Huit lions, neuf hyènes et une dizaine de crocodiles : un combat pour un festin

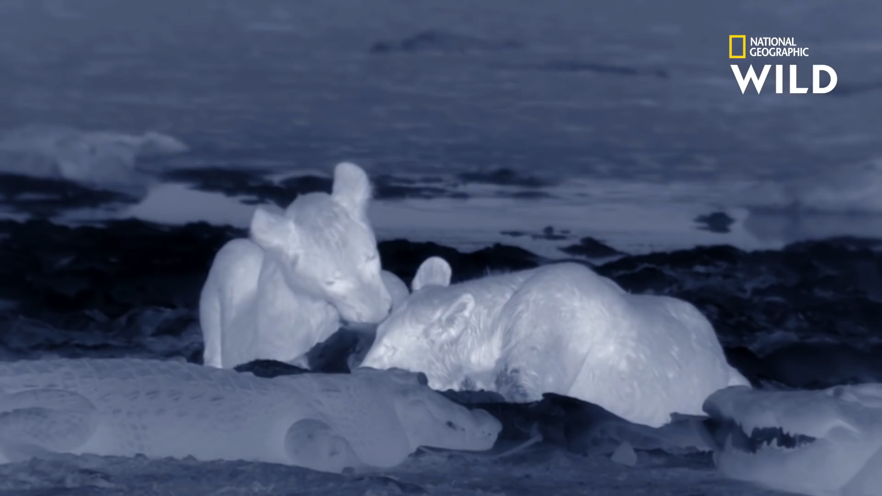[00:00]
Le combat oppose maintenant 8 lions à 9 yens et des dizaines de crocodiles.
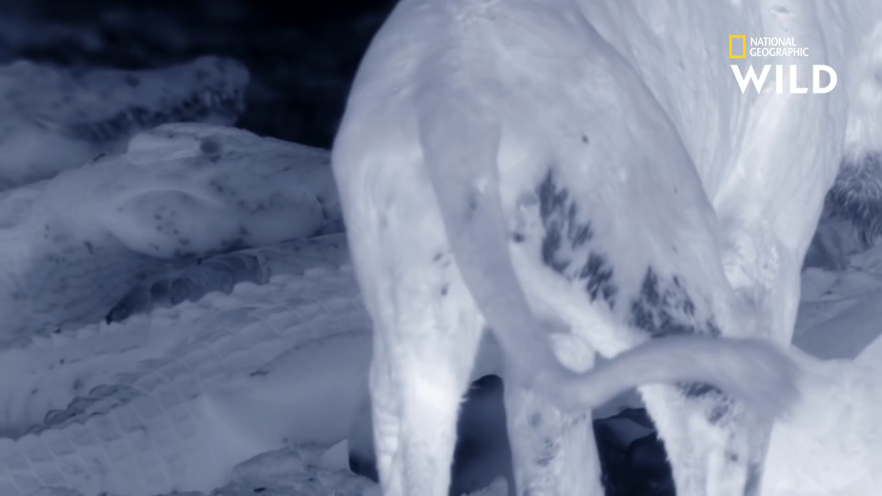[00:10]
Les adultes sont d'avis que ce combat n'en vaut pas la peine. Ils préfèrent battre en retraite. Mais le marginal refuse d'abandonner son festin.
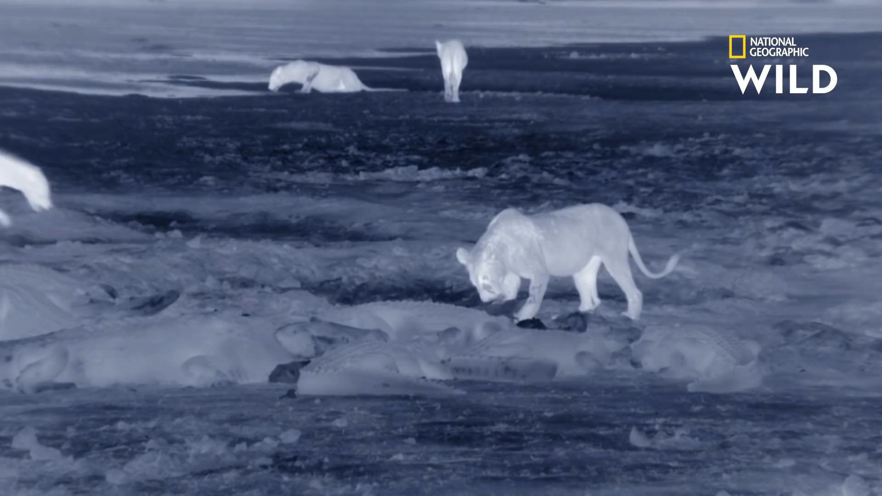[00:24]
Il a désespérément besoin de nourriture.
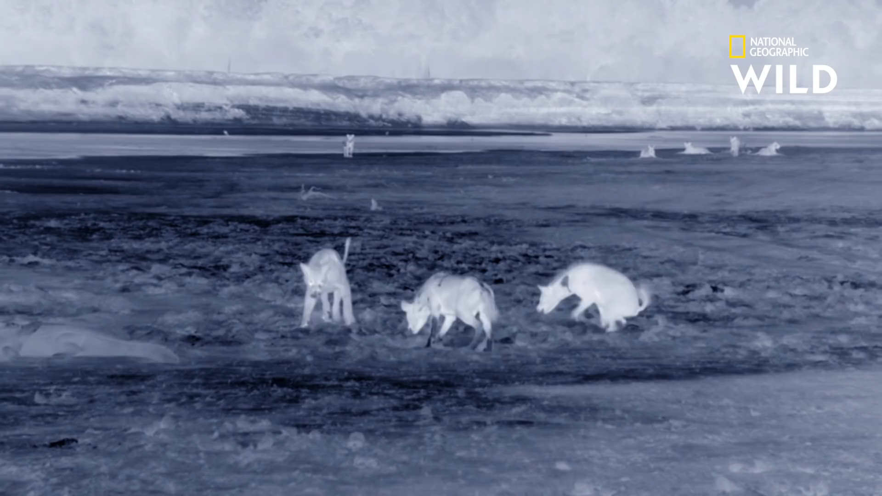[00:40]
Il tente de tenir tête aux assaillants. Sa mère arrive pour lui prêter main forte.
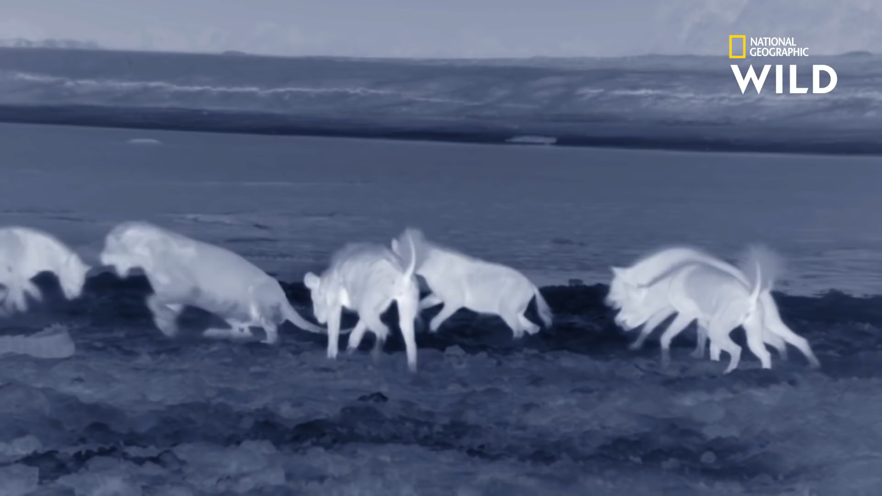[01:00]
Mais même elle ne fait pas le poids face à autant de yens. Elle préfère la fuite.
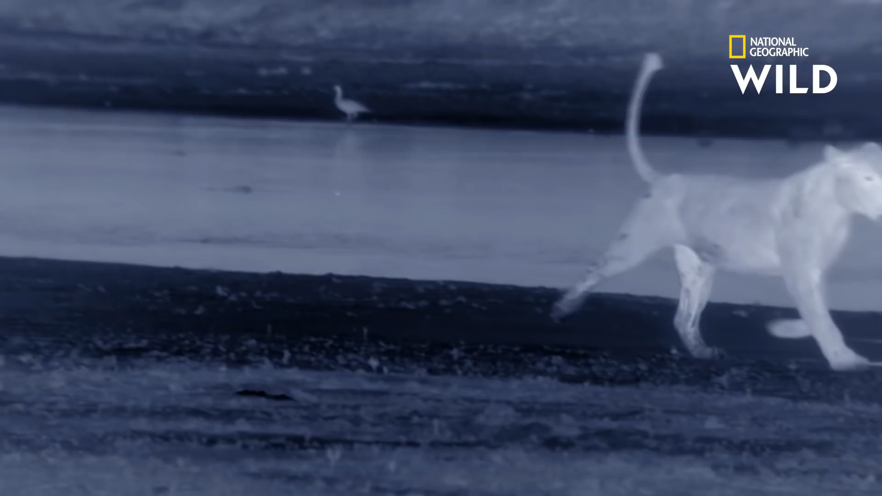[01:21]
Le marginal se retrouve tout seul. Les membres du clan de la rivière viennent narguer le jeune lion.
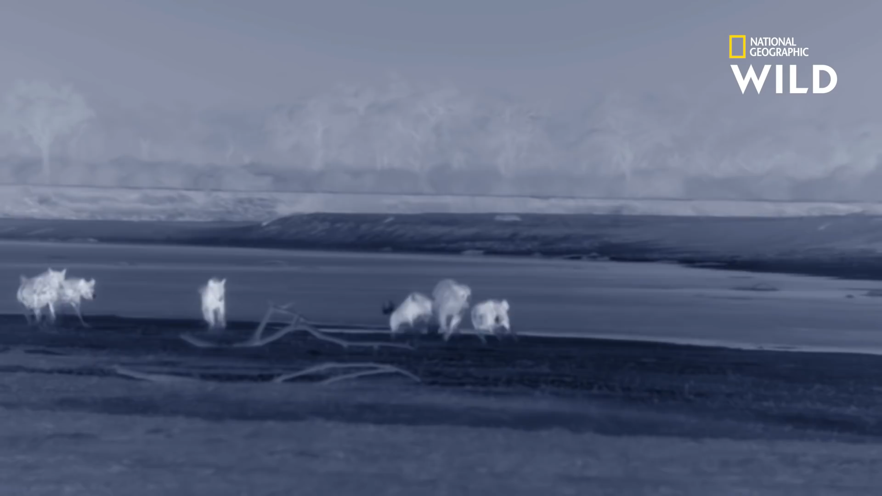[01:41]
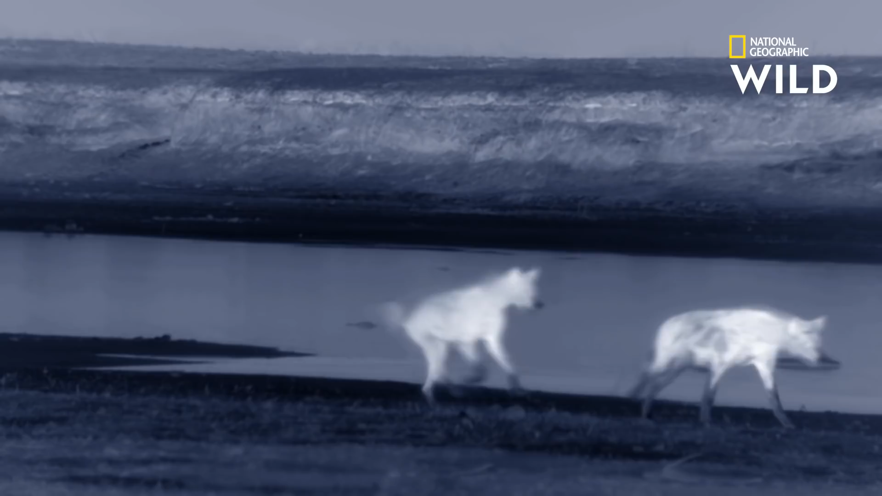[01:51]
Sa mère décide d'intervenir. Cette fois-ci, les yens préfèrent se replier. Sous-titrage Société Radio-Canada